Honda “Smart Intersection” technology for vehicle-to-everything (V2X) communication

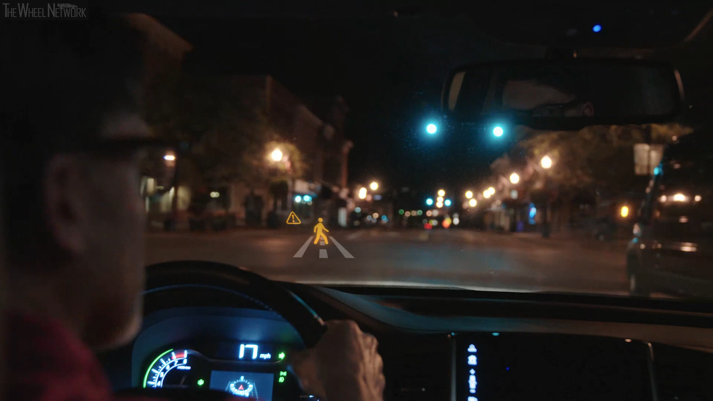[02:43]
Check your surroundings. So the driver can slow down the vehicle immediately before it hits the pedestrian.